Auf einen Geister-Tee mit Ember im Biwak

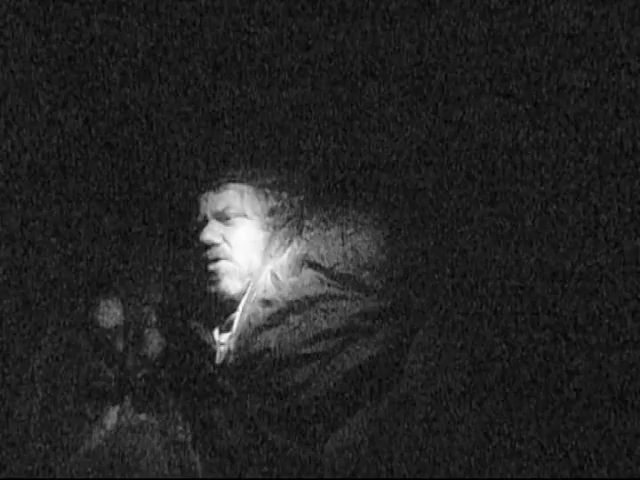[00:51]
Vielleicht auch schon 1:30, 10:50, keine Ahnung, irgendwie. Es ist dunkel. Uhrzeit ist dunkel. Wetter ist nass. Und ich liege hier in so einem geil gebauten Biwak, was ich aber nicht selber gebaut habe. Ne? Ich mache ja gerade mal wieder den Kuckuck.